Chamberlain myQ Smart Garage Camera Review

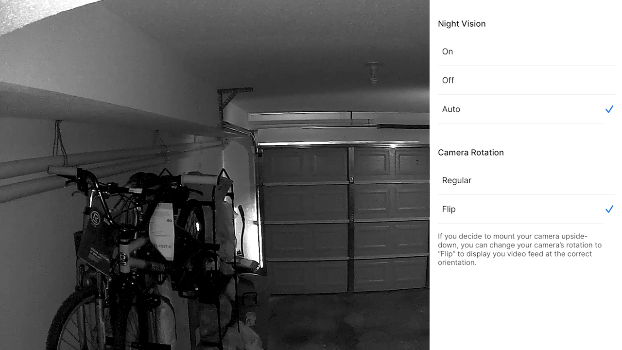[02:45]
settings and during lighted or night vision filming it'll push those notifications to a smartphone and even a supported